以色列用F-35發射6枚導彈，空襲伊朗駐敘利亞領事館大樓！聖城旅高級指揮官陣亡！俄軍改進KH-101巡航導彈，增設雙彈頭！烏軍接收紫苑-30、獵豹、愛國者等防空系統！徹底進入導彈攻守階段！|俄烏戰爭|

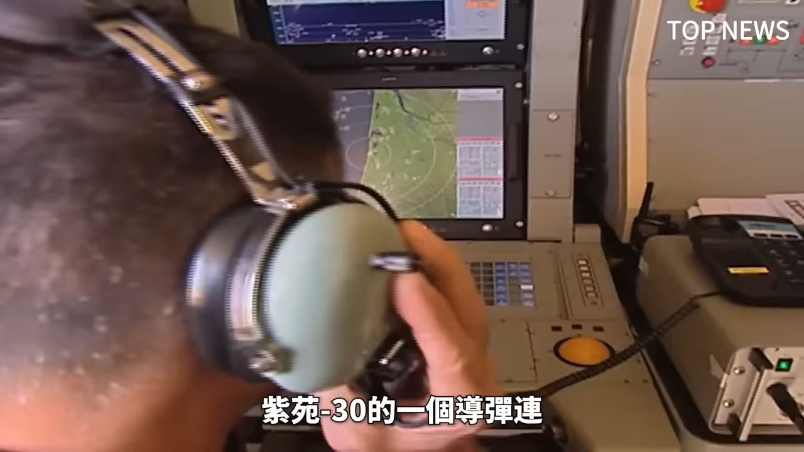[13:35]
紫苑30的一个导弹链有一辆指挥管制车一辆阿拉贝尔雷达车以及